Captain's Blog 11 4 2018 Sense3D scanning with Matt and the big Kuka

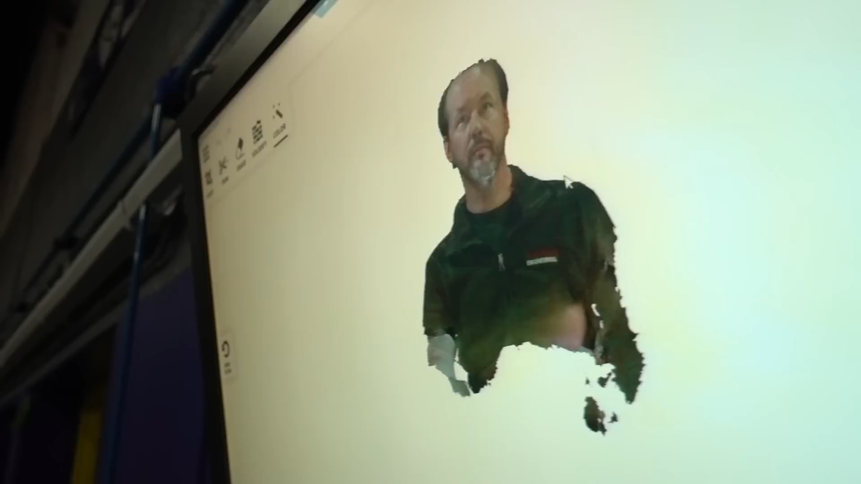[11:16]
Like, just cuts the tip of mine off. You should... You should clean that up and 3D print it.
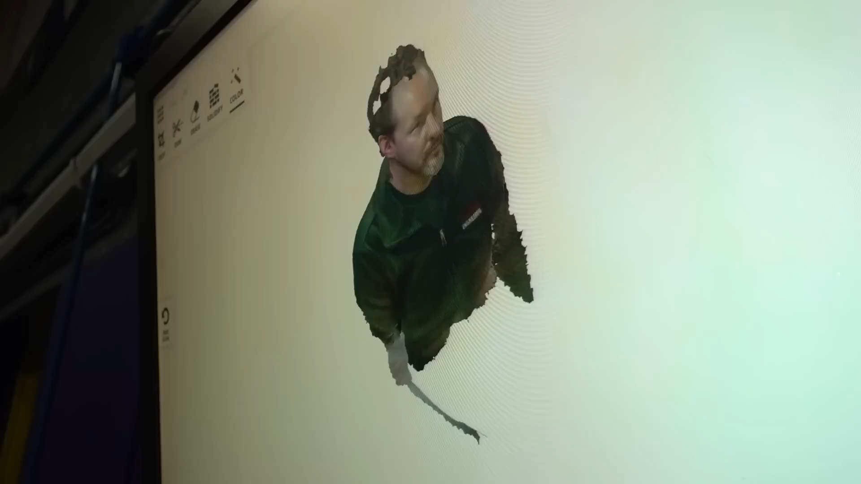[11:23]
Wow. I am that ugly. Just have to accept that fact.
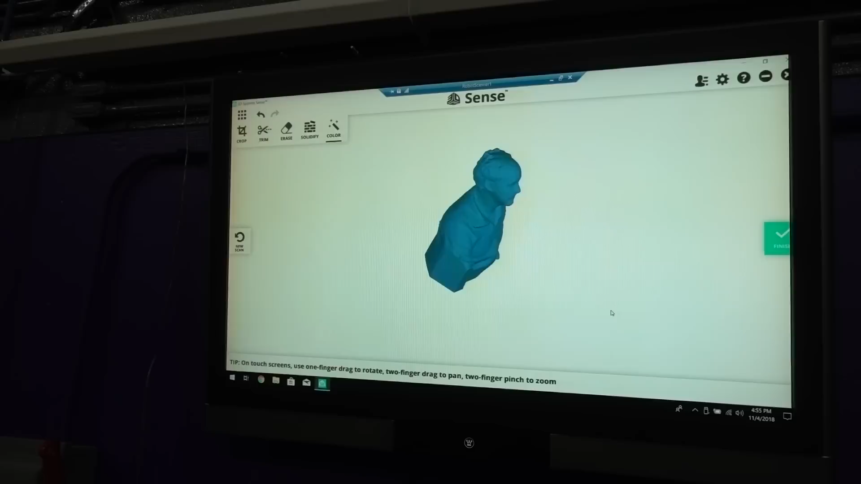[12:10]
That's what I'm going to look like at 60. Thanks.